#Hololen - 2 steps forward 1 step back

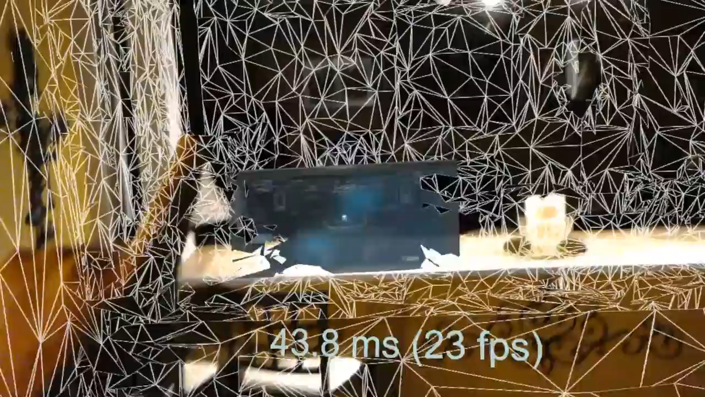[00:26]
Nothing more than place markers still, but it's a little bit more detailed.